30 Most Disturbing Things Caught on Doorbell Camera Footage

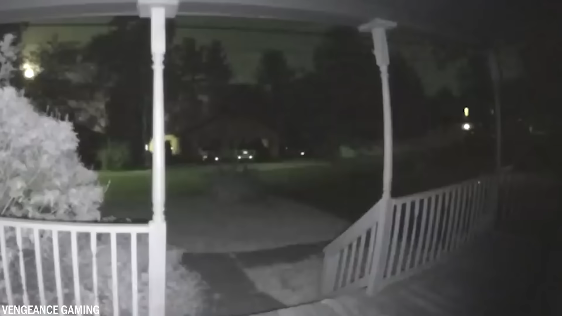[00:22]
In a quiet suburban neighborhood sits a house equipped with a doorbell camera that captured something unsettling. This moment sent shivers down the spines of the house's residents. The doorbell camera captured a translucent figure, something that seems to fall outside of the realm of the ordinary world.
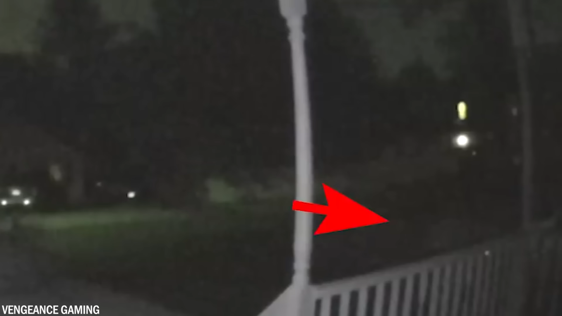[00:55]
With each hesitant step, the spectral figure moved with an air of bewilderment as the doorbell camera documented the unfolding spectacle. Number 29.
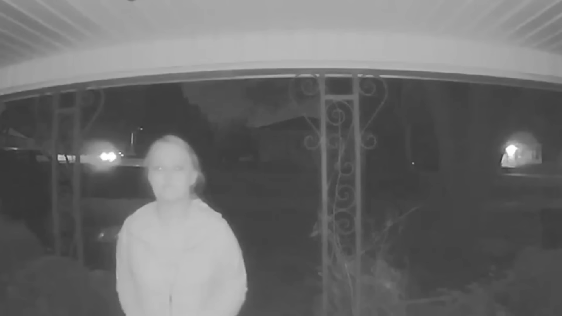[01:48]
These images are from a doorbell camera from the United States.
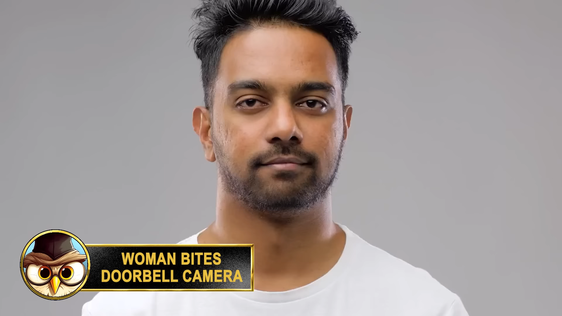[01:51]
Not much else is known about it. If you look closely, you'll see a woman who's walking around outside the house a bit and acting strange. She walks up to the door and sees the doorbell camera,
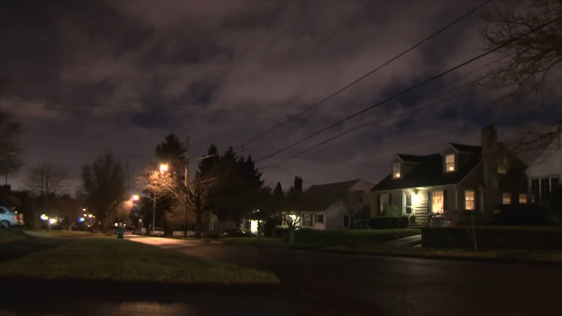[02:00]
but before anything else happens, she's startled by a passing car.
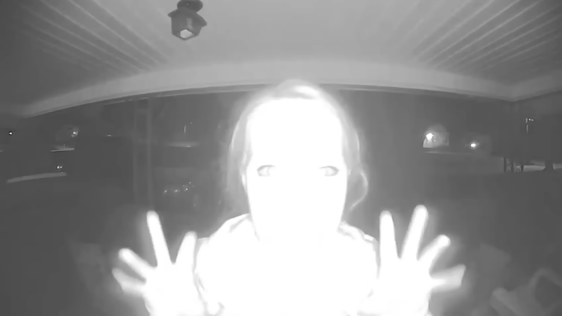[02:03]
She quietly waits until the car has passed, so she doesn't attract too much attention, and eventually walks back to the camera. At one point, she tries to bite the camera.
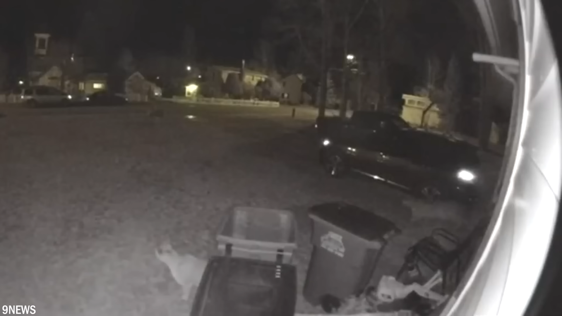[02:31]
A trio of mountain lions roaming the streets at night was captured on various doorbell cameras, highlighting the presence of these majestic creatures in their community. Situated in Clear Creek County, Georgetown is an elevation of 8,501 feet, and a population of approximately 1,100 residents.
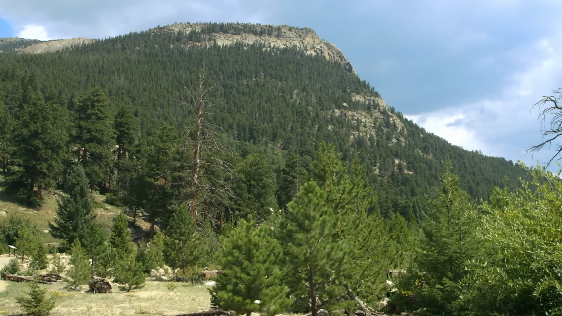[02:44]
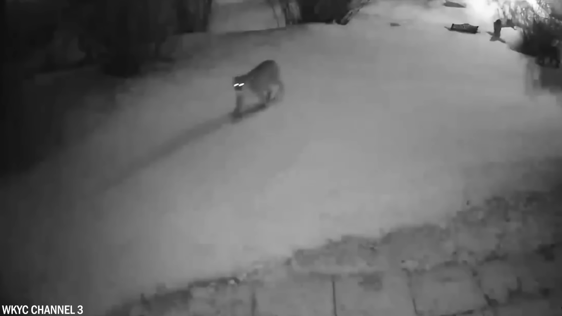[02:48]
In another incident, a group of five mountain lions was captured on a Ring camera, as they roamed a Colorado neighborhood late at night.
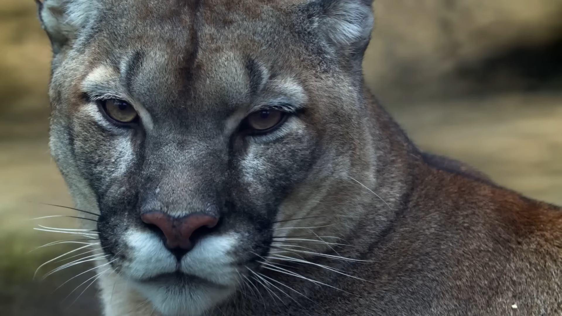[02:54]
The video captures the sleek movements and glowing eyes of the mountain lions near a residence. Lastly, in November 2021, a Ring doorbell video from Fort Collins captured a scene of a mountain lion approaching a resident's porch under the cover of darkness.
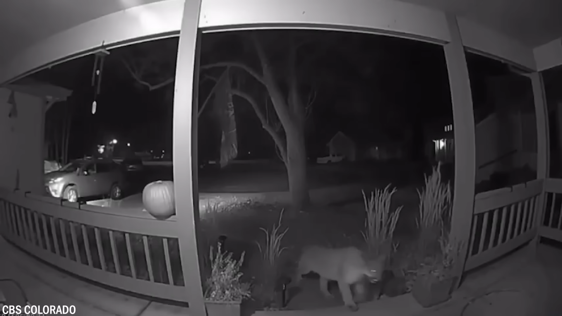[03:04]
This demonstrates that these powerful animals can confidently navigate urban environments and move along residents' doorsteps without any fear.
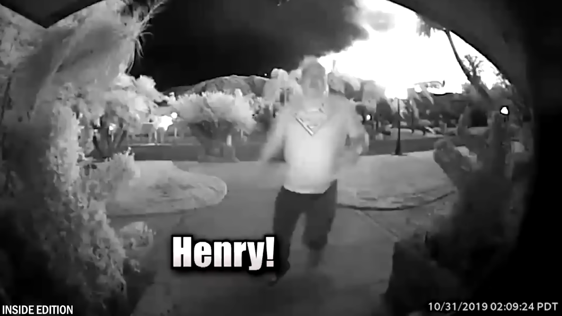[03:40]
Captured on a doorbell camera, neighbor Paul Peterson, dressed in a Superman shirt, sprang into action, risking his life to warn the Zavallas.
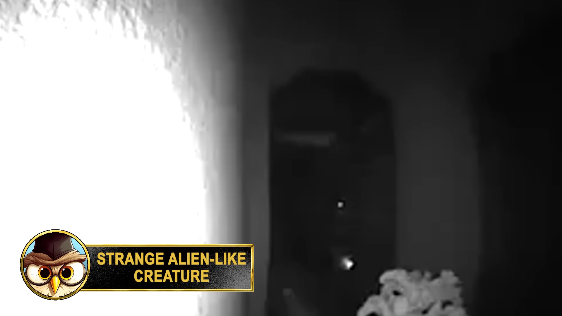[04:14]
This footage from a doorbell camera was uploaded to a YouTube channel called Stenographics on March 8th, 2018. At 3.30 in the morning, a strange whitish creature caused the motion sensor to turn on and begin filming it.
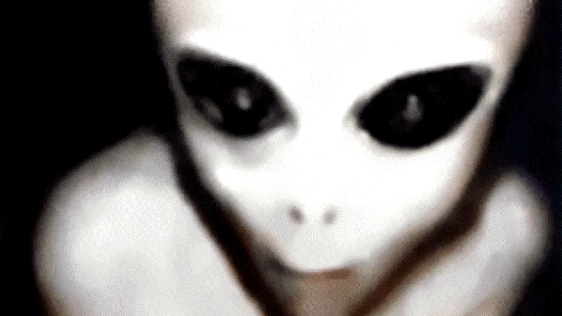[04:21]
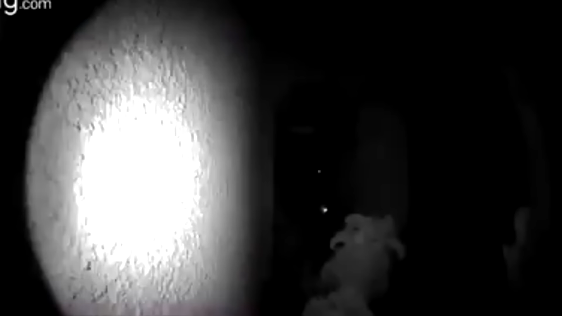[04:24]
The creature was behaving very strangely and looking around the corner near the front door. The uploader thinks this could have possibly been an alien. As soon as the light comes on, the creature seems to jump away from the image with incredible speed. If you look closely, the creature appears to be no taller than 5 foot or 1.4 meters.
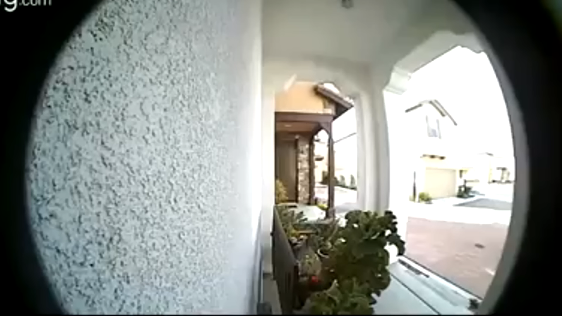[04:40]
The man tried to reconstruct the situation the next morning.
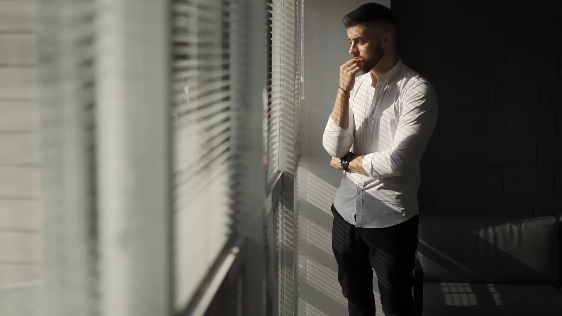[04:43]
From this, they concluded that this was probably not a person, because the speed of the creature that dove away was a lot faster. What could this creature have been? What do you think? Let me know in the comments. Number 24.
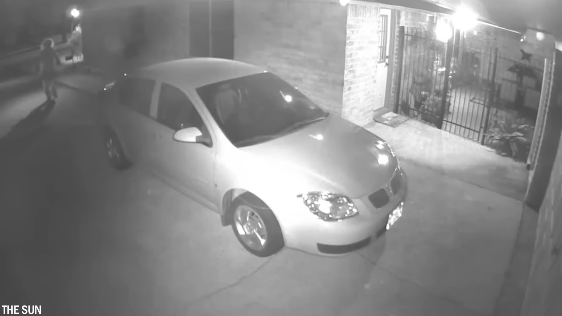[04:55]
This next doorbell camera captured a clown with a knife attempting to break into a house.
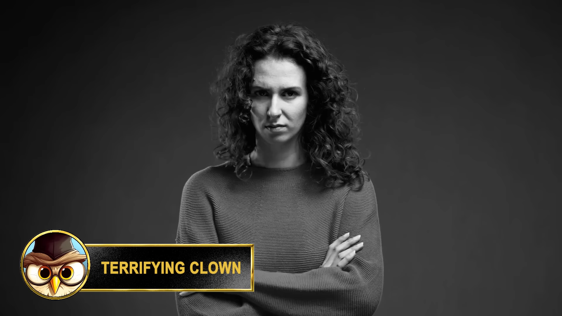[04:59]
The homeowner recounted that when this happened, it sent shivers down her spine.
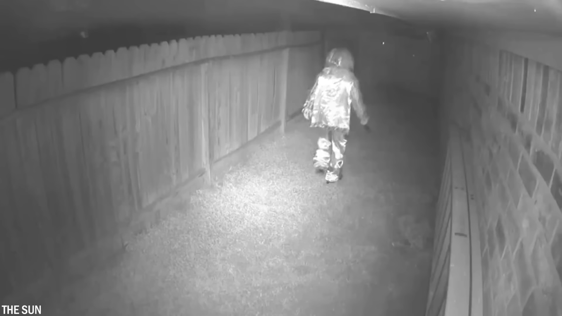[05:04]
It unfolded on October 9th, 2016,
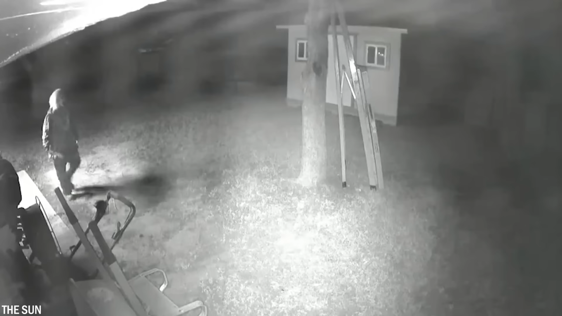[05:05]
as the sinister clown lurked around the property, brandishing a menacing knife. With an orange wig and dressed in traditional clown attire, the intruder first targets the front door before calmly proceeding to the back of the house.
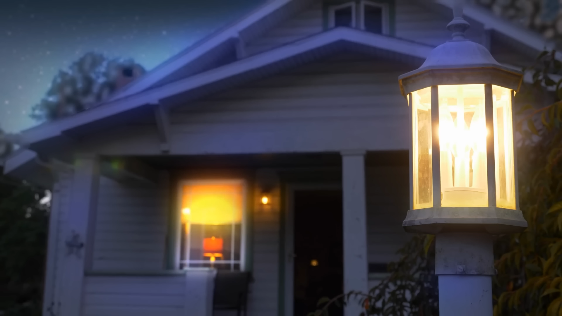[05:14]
As it traverses the perimeter, the clown maneuvers through the black gate, aiming for the glass door at the rear of the residence.
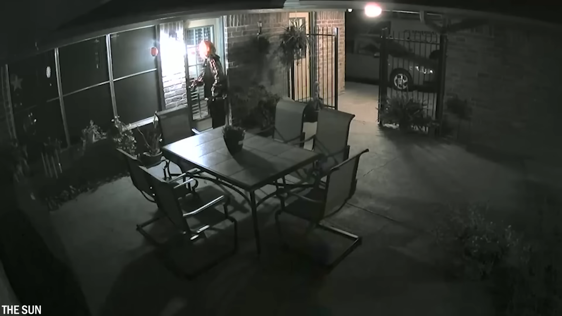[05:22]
Despite its inability to gain entry, it peers through the windows while brazenly wielding the knife.
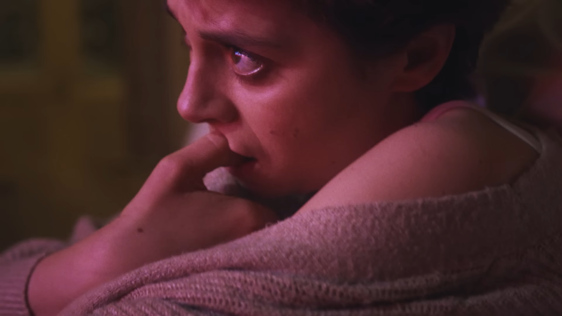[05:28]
The homeowner, upon viewing the footage, was left shocked.
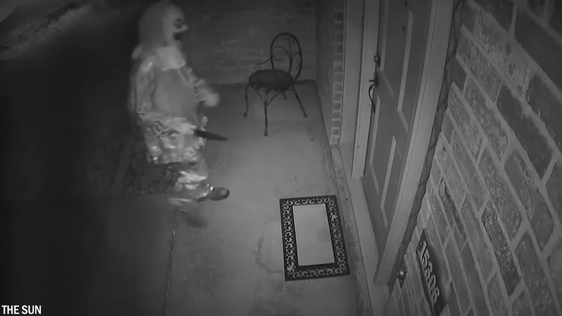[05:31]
Unfortunately, we don't know what happened next, but let's hope the clown eventually decided to leave, and a potential catastrophe was nearly avoided.